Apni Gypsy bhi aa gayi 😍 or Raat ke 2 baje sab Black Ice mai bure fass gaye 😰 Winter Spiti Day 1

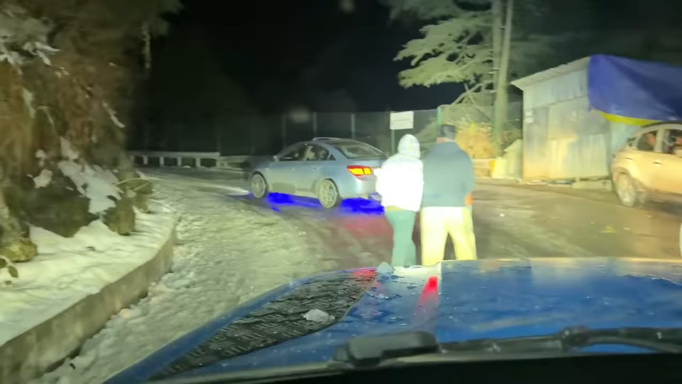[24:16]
नहीं इनकी जो चढ़ेगी सर चल जाएगी सर, मॉर्निंग में बहुत दिक्कत हो जाएगी सर।
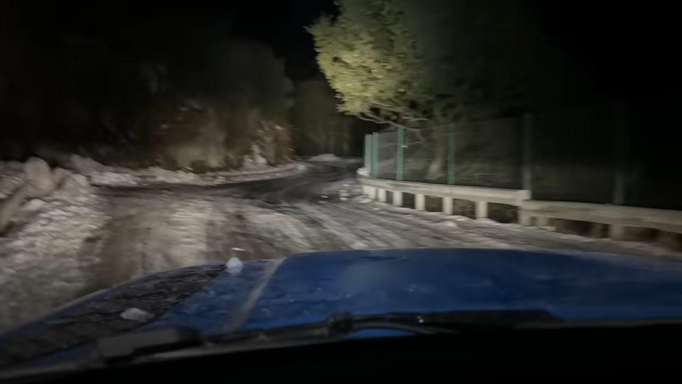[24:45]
हमारी चलती जाएगी, हमारी कहीं नहीं रुकेगी गाड़ी। समय होटल बता दो, होटल कहाँ मिलेगा, क्योंकि अपने को 2:30 बजने वाले हैं, होटल पहुंचेंगे 3 बज जाएंगे, वीडियो एडिट करेंगे, सोएंगे, सुबह फिर निकलेंगे।
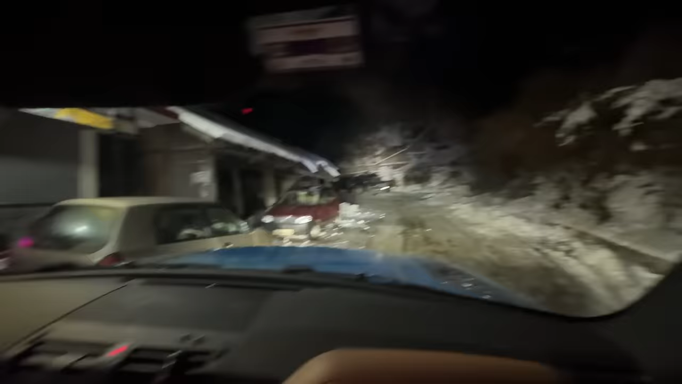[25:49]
और सोचो सुबह यहाँ से निकलेंगे ब्लैक आइस में से, सुबह का नजारा ही एक नंबर होगा भाई।